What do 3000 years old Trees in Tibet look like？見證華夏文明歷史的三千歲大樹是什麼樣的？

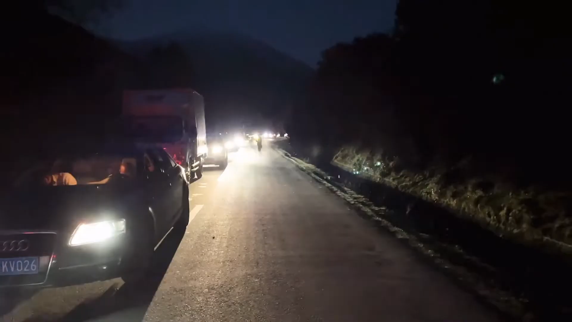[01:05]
堵在了荒郊野外的山上终于在夜